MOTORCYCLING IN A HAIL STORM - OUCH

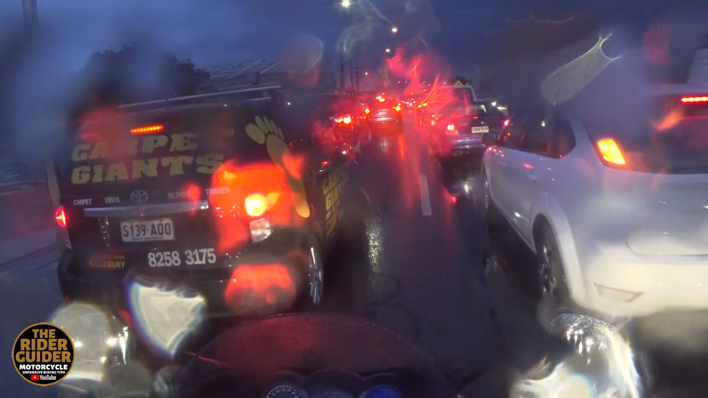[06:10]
it like I did right I'm going to bimble through here and when these cars start moving we'll pick our we'll pick our spot like that one